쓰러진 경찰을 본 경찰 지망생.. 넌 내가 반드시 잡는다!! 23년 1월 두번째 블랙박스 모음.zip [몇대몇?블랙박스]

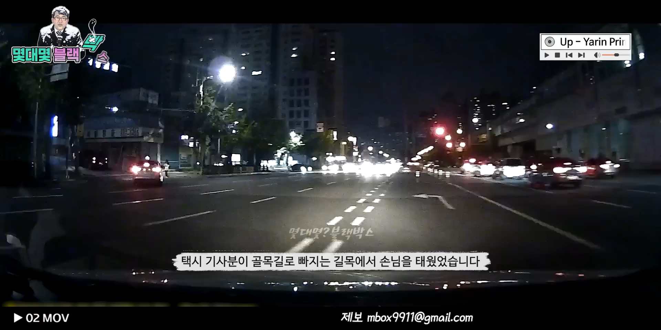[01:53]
택시기사분이 골목길로 빠지는 길목에서 손님을 태웠었습니다 서로 골목길 진입하는 상황에 애매한 위치에서 특격을 받았고 진로를 급하게 변경하기 위해 후진을 하다가 저의 차량을 박았던 사고였습니다 초보 운전이라 상대에게 저의 위치를 알리기 위한 가벼운 클락션이라든지 예상치 못한 상황에 전혀 대응을 하지 못했었습니다 초보가 운전도 잡고 그냥 몸이 얼어버렸던 거죠 다시 생각해보면 대처가 많이 아쉬웠었습니다
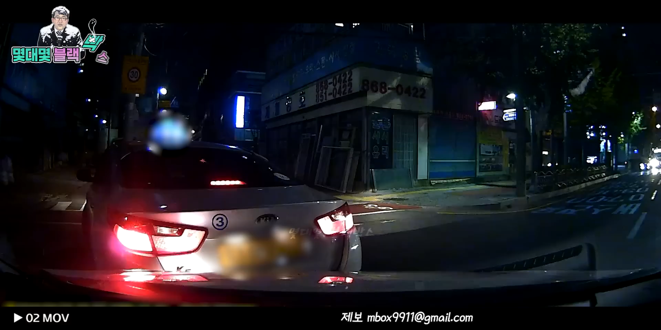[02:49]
저는 빨간 전멸신호등이었고 택시는 황색 전멸신호였습니다 저희는 택시가 오는 걸 확인하고
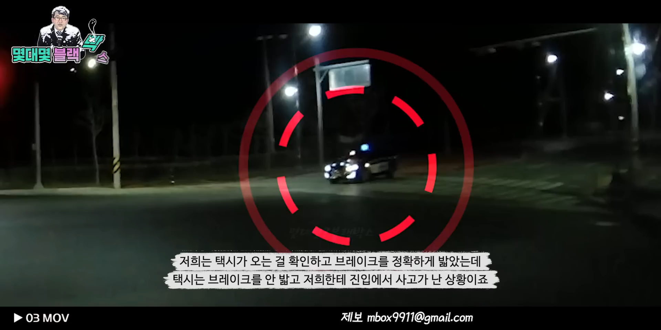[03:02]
브레이크를 정확하게 밟았는데 택시는 브레이크를 안 밟고 저희한테 진입해서 사고가 난 상황이죠 사실 정확하게 모르겠어요 음주도 아니고 운전미술도 아닐 텐데 왜 저희한테 그렇게 진입을 했는지 이해가 안 가네요 저도 이번에
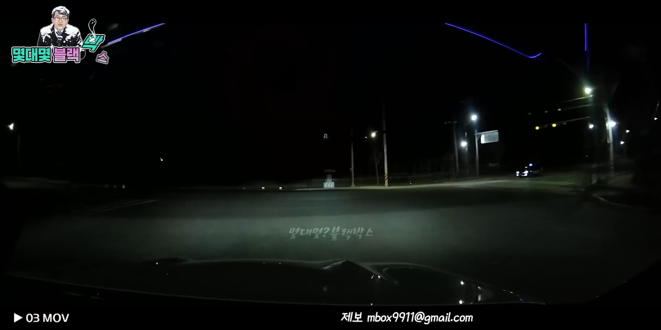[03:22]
획시기사님이었는데 괜찮으시냐고 물어보니까 뒷목을 자꾸 내리시더라고요 저희 쪽에서는 적색 전멸 등을 보시고 저희가 질 확률이 많이 있다
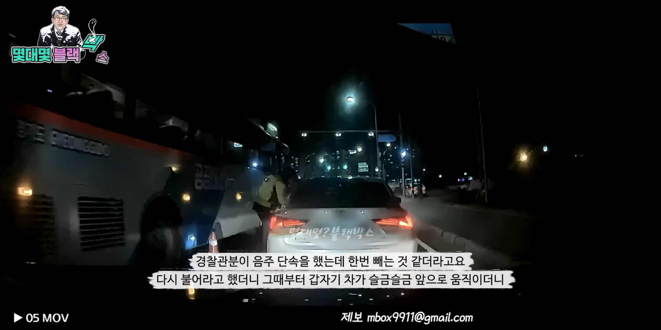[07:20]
경찰관분이 불라고 했는데 한번 빼시는 것 같더라고요 다시 불라고 했더니 그때부터 갑자기 차가 슬끈슬금 앞으로 움직이더니 그대로 돌주를 하는 상황이었고 경찰관분도 쓰러져기도 했고
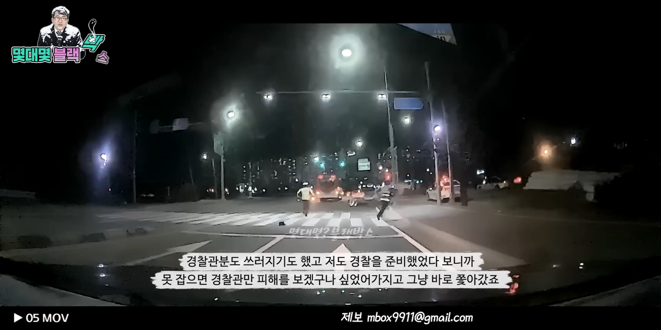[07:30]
경찰을 준비했었다보니까 못 잡으면 경찰관만 피해를 보겠구나 싶어가지고 그냥 바로 쫓아갔죠 초행길이다 보니까 어느 쪽으로 갔는지도 절대로 확인을 할 수도 없고 가로등도 없고 깜깜하다 보니까 꾸미등이 살짝 사라지는 그쪽을 향해서 그냥 무작정 달려갔죠 차가 워낙에 빨리 도망간 걸 갔다 보니까